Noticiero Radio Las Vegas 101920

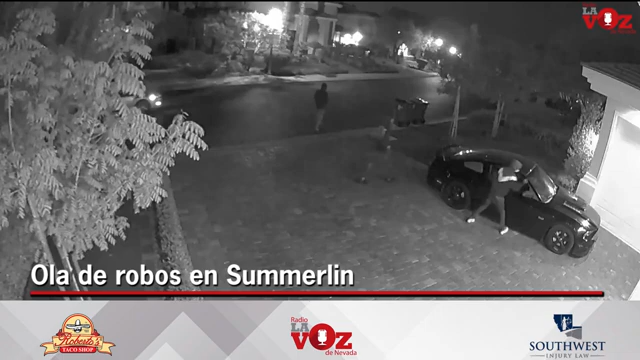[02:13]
El condado del área de Summerlin de la Policía Metropolitana solicita la ayuda del público para tratar de identificar a los sujetos que ve usted en esta pantalla. Se trata de un grupo de presuntos ladrones que han estado asolando el sector en los últimos días,
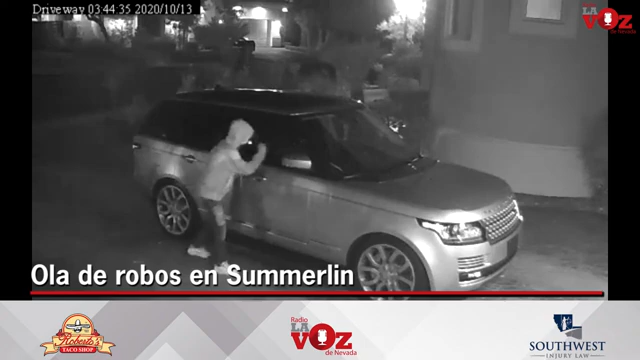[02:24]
robando objetos del interior de los vehículos estacionados. Aquí puede ver usted cómo un auto desde la calle los va escoltando mientras uno de los pillos vigila y los otros dos revisan el interior de los vehículos estacionados. Las imágenes corresponden al sector cercano al cruce del Alta Drive y Walla Byway.